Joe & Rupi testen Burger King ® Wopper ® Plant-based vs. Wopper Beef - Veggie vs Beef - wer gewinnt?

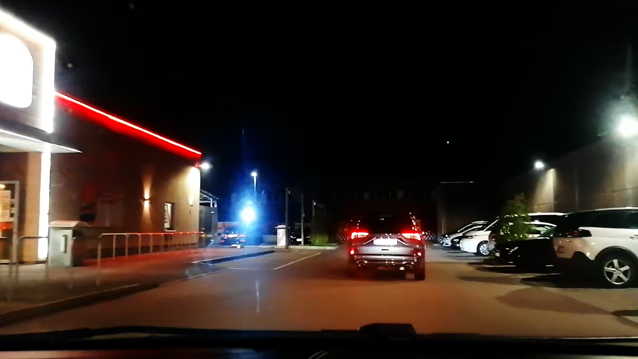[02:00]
Ist da überhaupt was los da drin, oder? Flame Grilling. Sinds 1954. Jetzt bin ich gespannt. Der hat sich schon verfahren. Der steht da. Maximale Höhe. Und wo ist der McDrive?